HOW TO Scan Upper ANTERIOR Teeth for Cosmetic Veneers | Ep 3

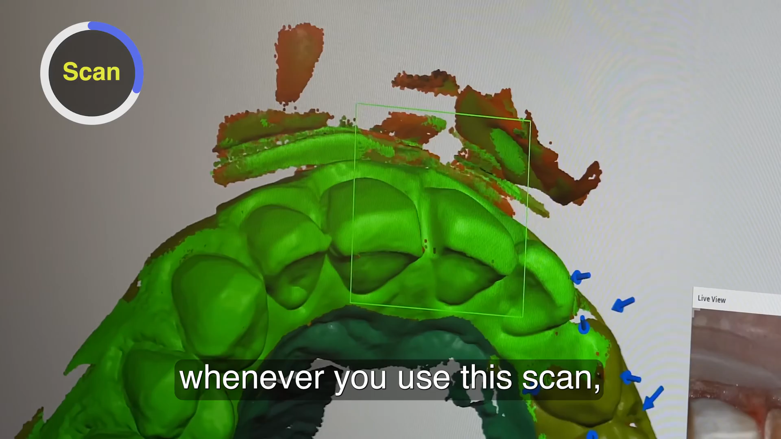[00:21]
Now what I understand is whenever you use this scan, there's color, there's stone, and this reliability map, this bright green is indicating a very accurate data set.
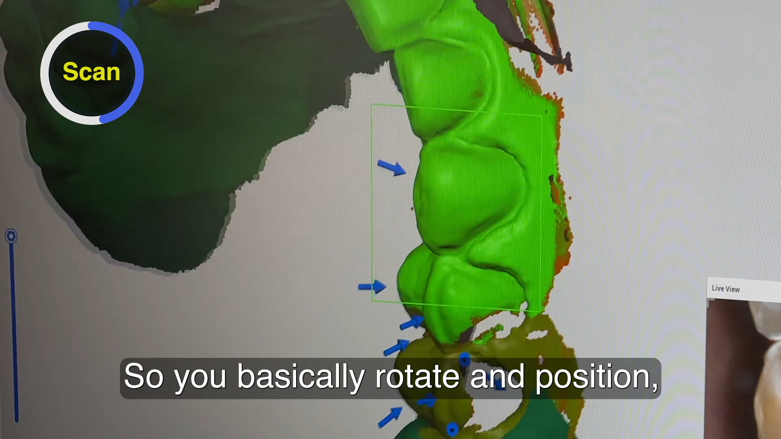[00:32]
So you basically rotate in position. You see red and orange is like low data.
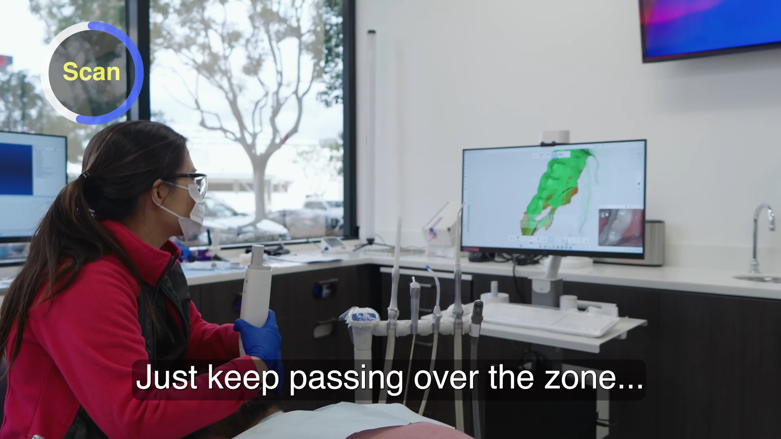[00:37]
Just keep passing over the zone, rotate enough so that you can fill all of those areas in and convert the model into a bright green model.
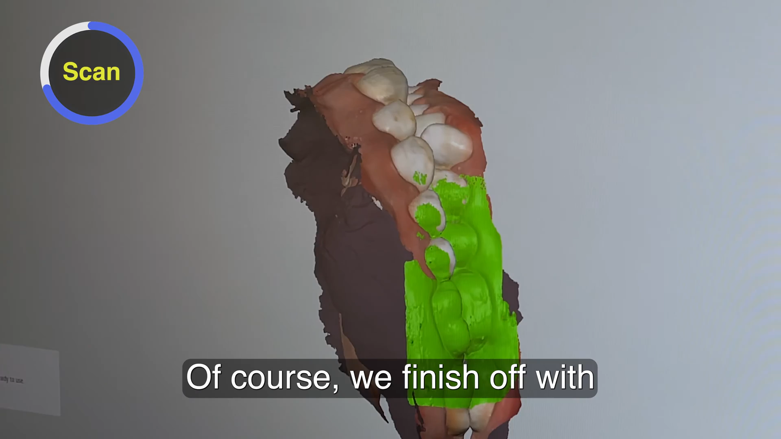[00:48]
Of course, we finish off with the bite scan, and the patient is at their new vertical with those biotemp bridges in the posterior.